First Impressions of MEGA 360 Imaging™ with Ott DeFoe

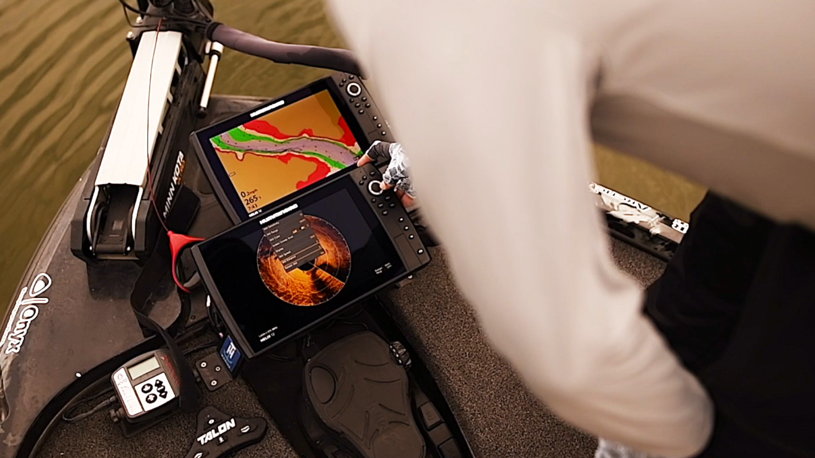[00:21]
Let's go to enhance here a little bit. I always like my sharpness on low. Turn the contrast up a touch.
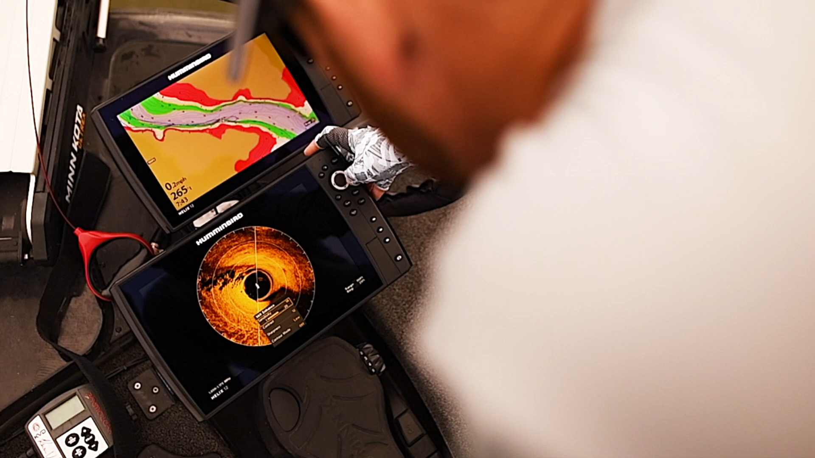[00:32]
That is impressive.
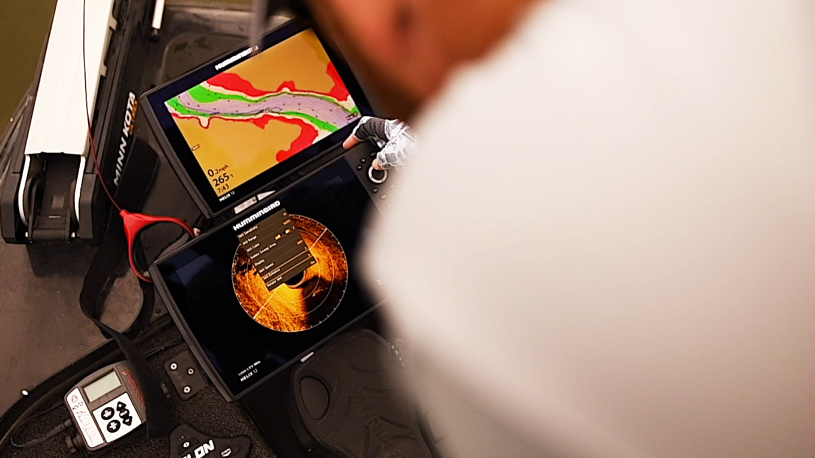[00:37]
Really, really impressive. Let's fill the screen with it.
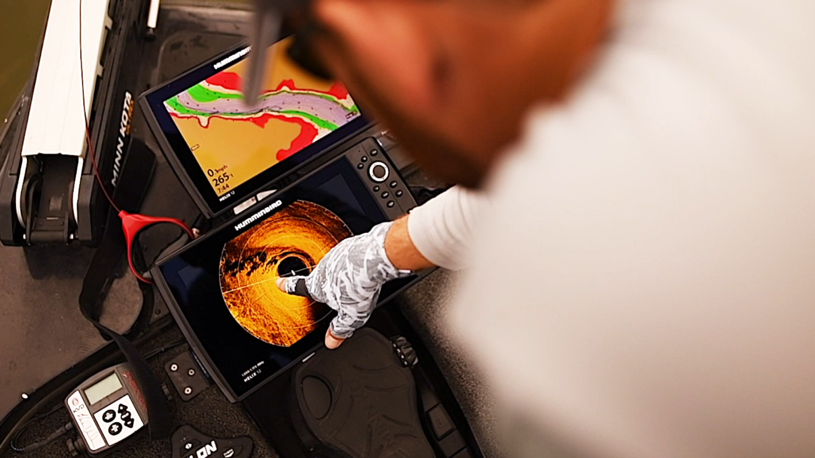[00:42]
So you can even see, I mean you can see that this is all small,
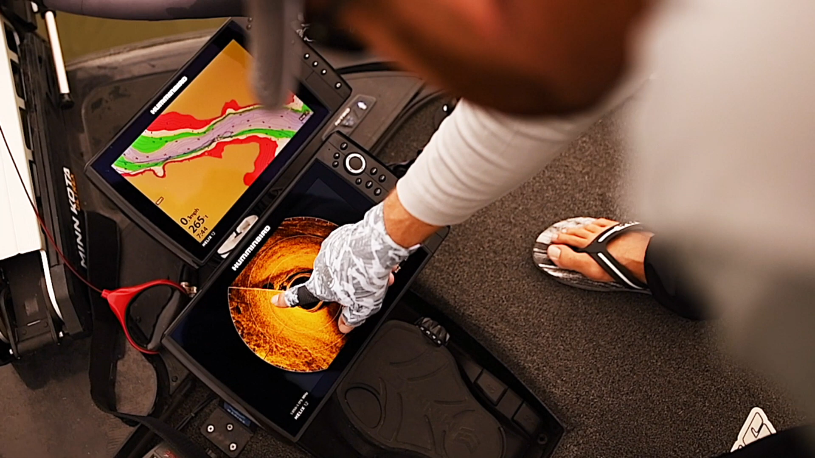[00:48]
gravelly type stuff going right out to this really big chunk rock.
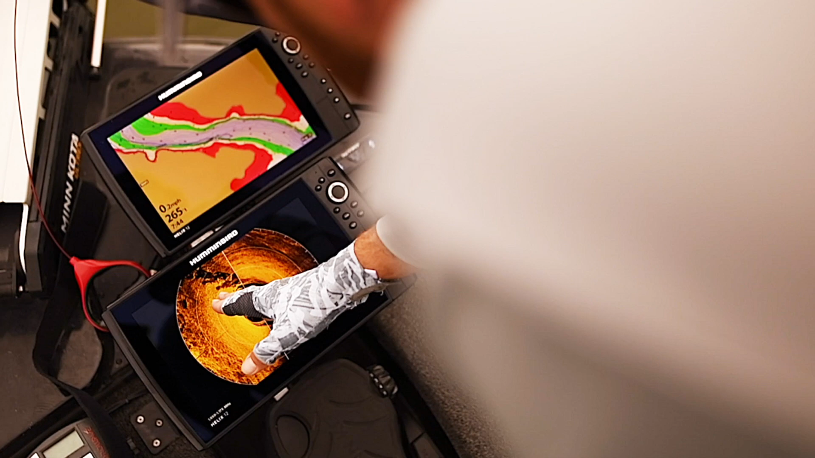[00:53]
But not only can I tell that it's chunk rock and a great big ledge, but I can actually see the cracks in the rocks, just like I would on side imaging.
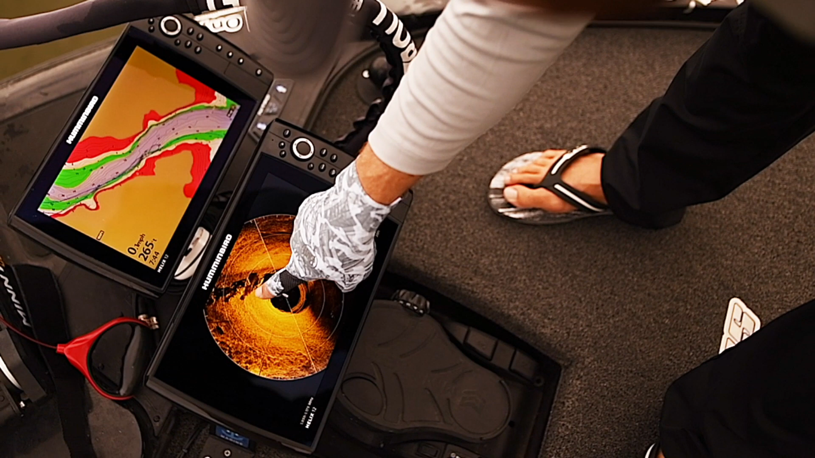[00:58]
That is ridiculous.
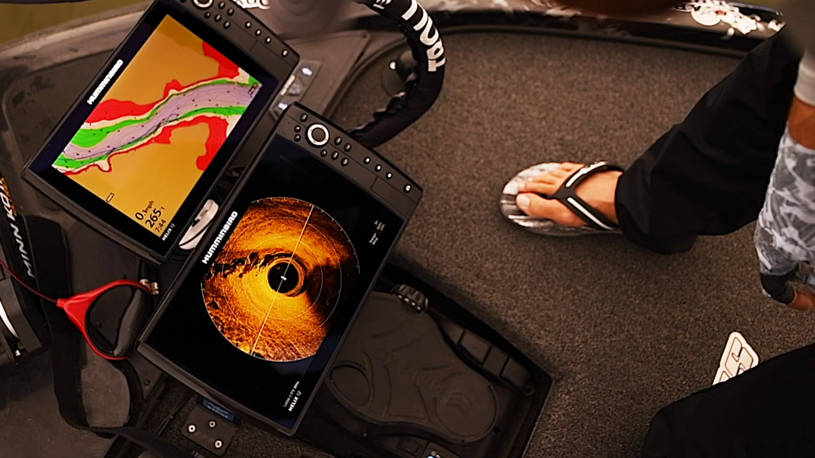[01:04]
Looks like a fish is spinning right out there, out off of that break just a little bit.
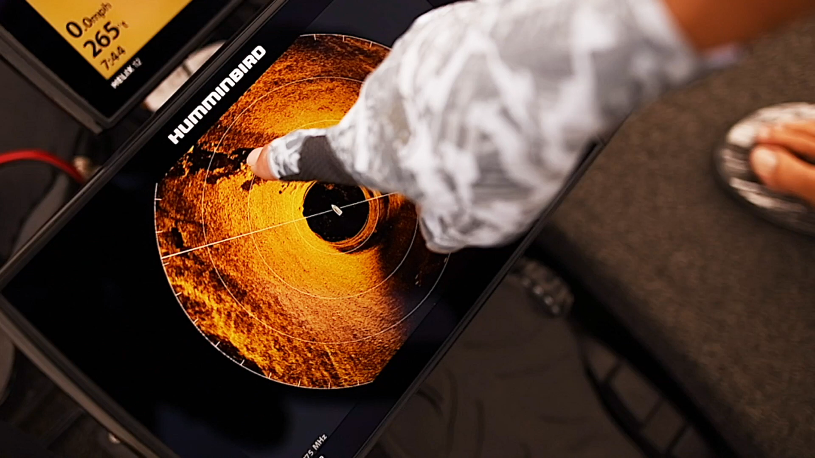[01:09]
Small ball of bait right there.
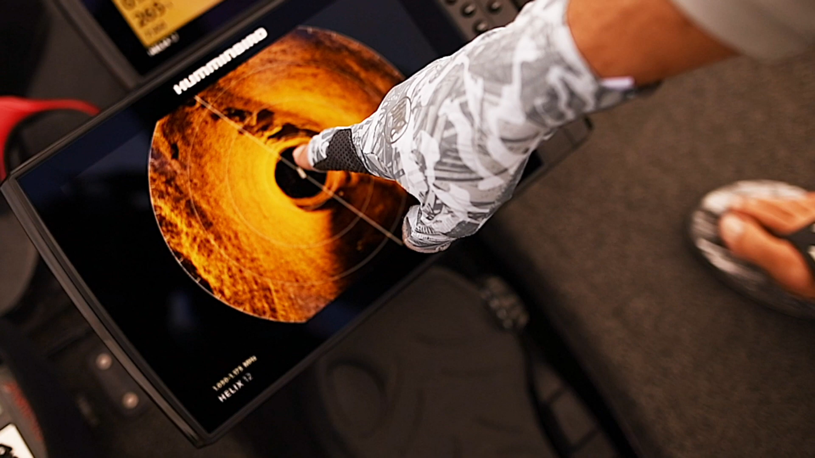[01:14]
That kind of detail right in there, that is just, that is nuts.
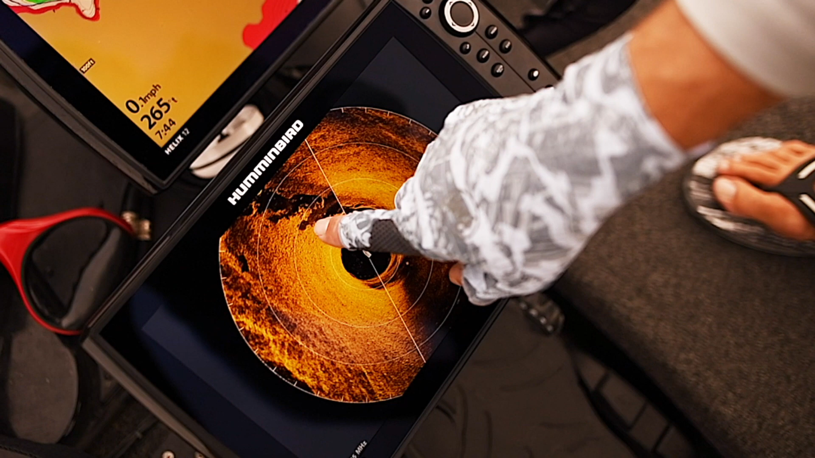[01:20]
That has ever been as good as mega SI. That is crazy.
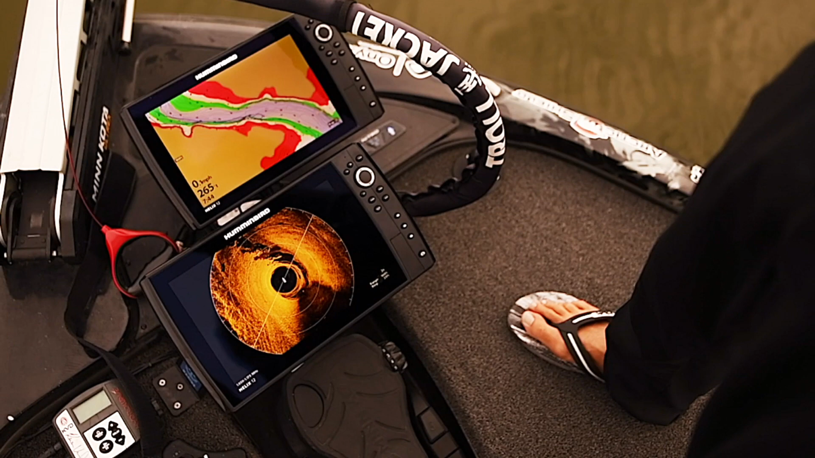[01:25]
It might even be better than mega SI.